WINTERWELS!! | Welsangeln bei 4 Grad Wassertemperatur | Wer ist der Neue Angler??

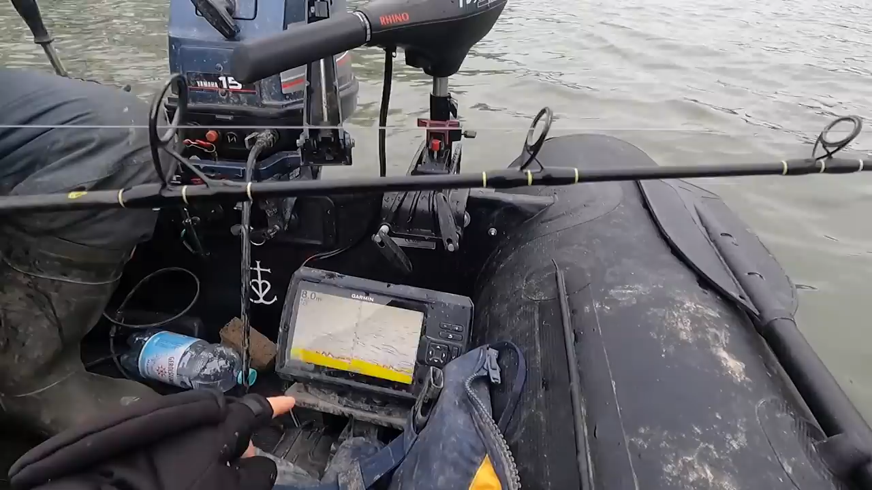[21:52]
von Sven hier unten läuft der köder jetzt geht eine lange haltephase rein helden übergrund genau in dem bereich in dem spektrum wo der waller angreifen wird ich freue mich auf jeden fall was die zukunft da für abenteuer für uns bereithält
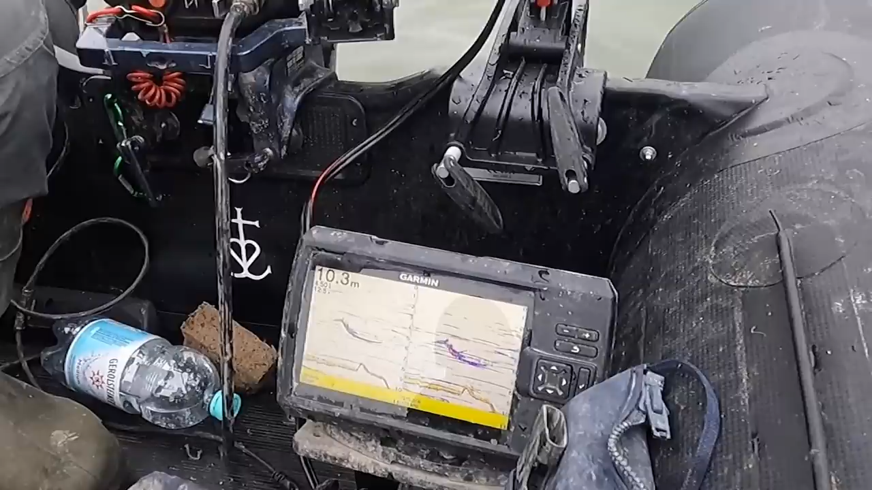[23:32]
On screen: depth 10.3 m
aktiv ist wir haben ihn wahrscheinlich am grund jetzt aufgeschreckt ist er nach oben geschossen